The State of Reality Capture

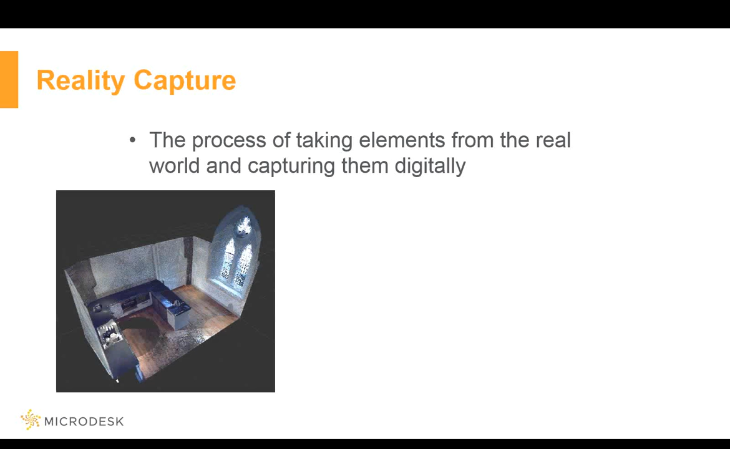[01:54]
So it could be something as simple as a very nice interior for residents or commercial.
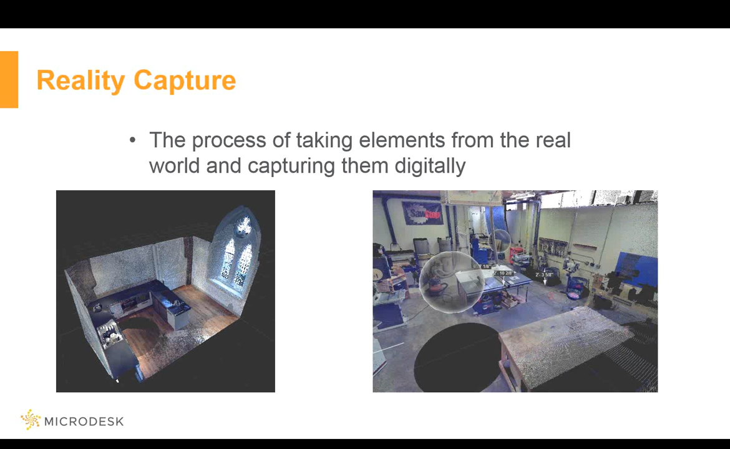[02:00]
It could be something like this where you actually have these little cubes or globes. I'll show you those a little bit later. But the main purpose for this is once we have it, what do we do with it? So what this image actually is, is taking a point cloud that we actually got from a total stations underground and then actually bringing that into Revit and then modeling around that. So now that we actually have the existing conditions that we can work with for real design, real construction, clashes, pretty much anything and everything that we want to actually work with. So if you go down into someplace like this where you actually have a lot of arcs,
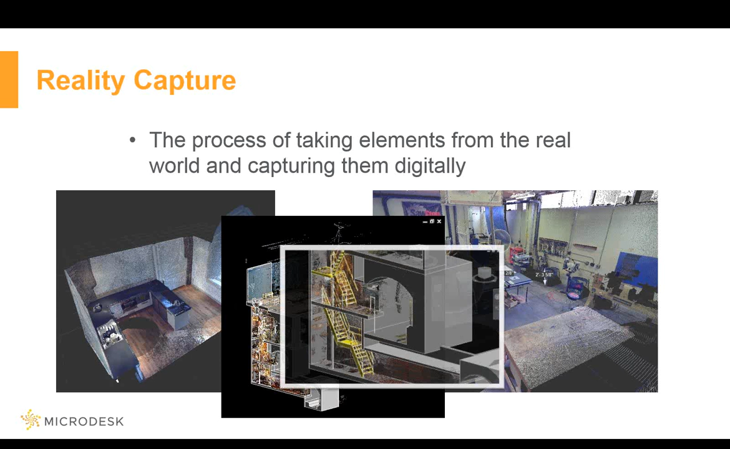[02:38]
a lot of ins and outs, a lot of hard spaces to actually measure, and you want to understand how much space you really have. So this makes it a lot easier than going down there with a pencil and some paper and a couple of strings to try to figure out where things are. Now, the basic kinds of reality capture usually comes down to like laser, photo, and sensor-based.
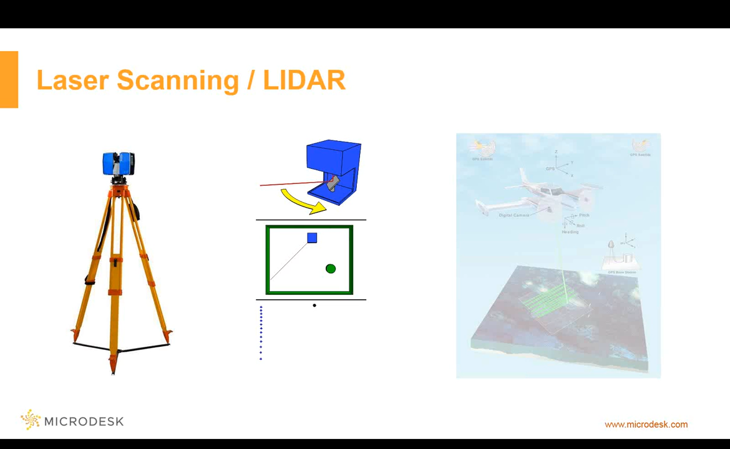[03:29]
Now, outside of the typical one that you'll see here on the tripod, you can also mount these on vehicles. So there's a lot of times when you actually will mount something like this onto a plane to cover large swaths of land very quickly, but still actually get a very accurate sensor reading. And a lot of this depends on what kind of sensor you're using, whether it's long range, short range,
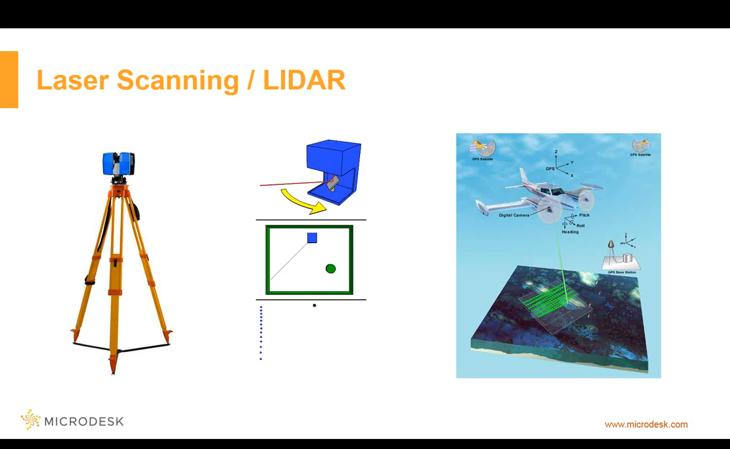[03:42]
what the weather might be that day, and also the altitude that you're flying. Now, in addition to putting this on a plane, it makes sense that you're also going to put this on something like a car. And when you do it like that, you can actually go through and actually scan very specific locations for infrastructure. So if anybody here has actually been to the BIM form, anybody ever went to those? Did you go to the one out in Colorado and Denver? One of the presentations out there actually was talking about how they ended up scanning an entire highway system, including tunnels, to make sure that the components of their project could actually get shipped to the site.
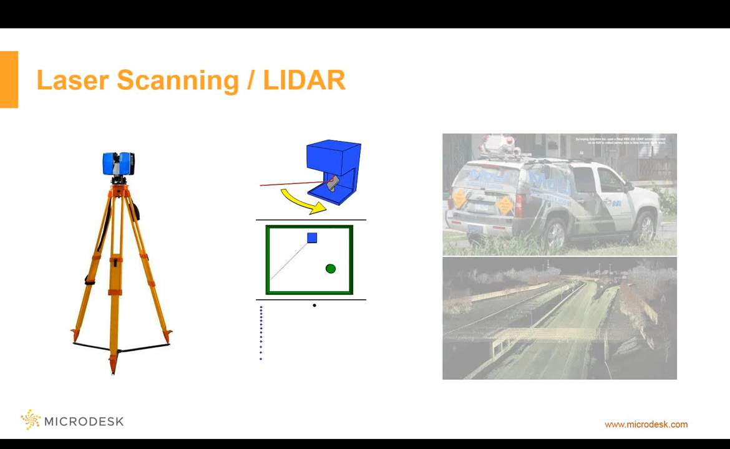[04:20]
So that the things that they were designing, yeah, they'll work on the site, they'll work here, but can we actually get them there in one piece that's economical? So that's just another reason why this actually is useful. So this is the laser scanning. Now, another one that tends to get lumped in with laser scanning is something called structured light. So if anybody's familiar with that, more than likely it's from the little Kinect that you have with the first 360.
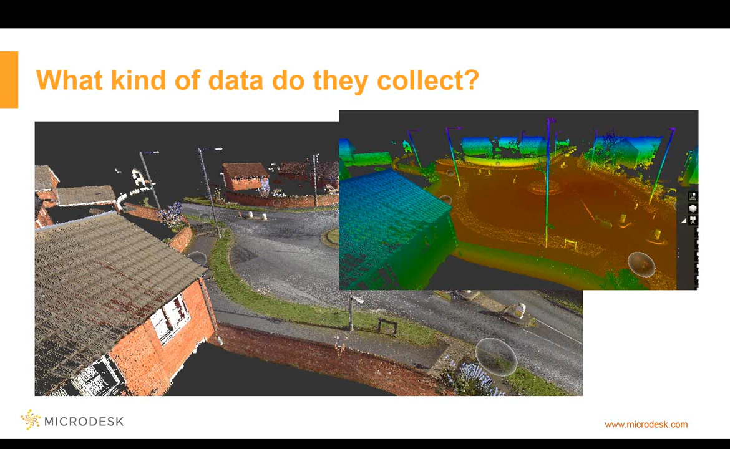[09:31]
So I can actually look at it and get an idea of where heights are. Now it's actually showing me the strength of the actual point cloud. So the more reflective light that comes back, the stronger the light is, it's actually giving me that information. So if you work with rendering a lot, in this case it's giving me the normals. And the last one, you see all these little globes floating around. Each globe is a different location that a scan was taken from. So in this case, these different colors are showing me what data came from what scanned location. So I think I've had like layers.
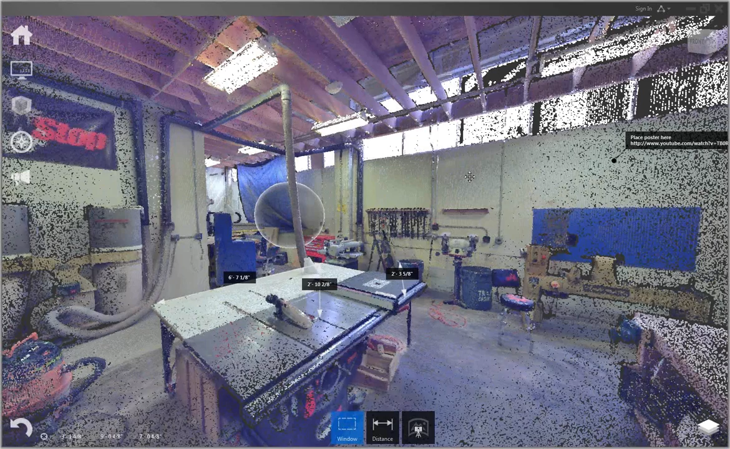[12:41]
You can start to see some breaks in it and see the openings inside of this. So this actually is all the scan data from a specific room of Autodesk's workshop.
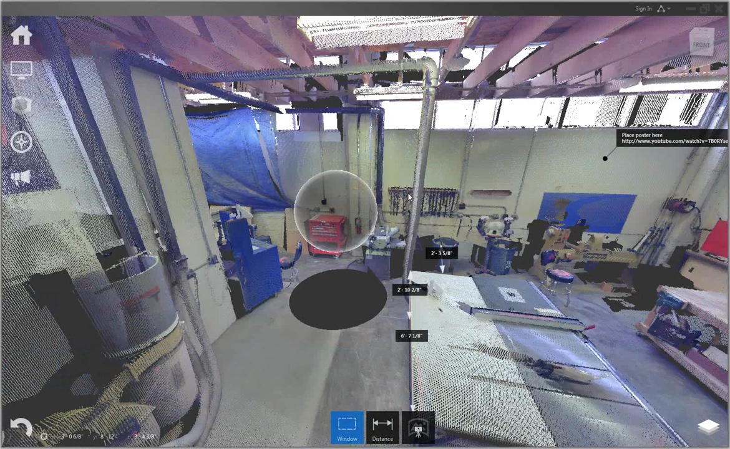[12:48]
Now these two orgs, those orgs are the location where the actual scans were taken. That's why there's essentially a shadow on the ground. So, you know, the scanner can't capture the data that it was actually sitting on. Now the thing with these orgs is that if you notice how I'm hovering over that one, and it's actually good, it is showing. It shows, it looks like a panoramic video or a panoramic view. If I click on that, that actually shows me the panoramic camera shot that it takes. So a lot of these newer ones, in addition to providing me with the point cloud data, they actually provide me with the photo.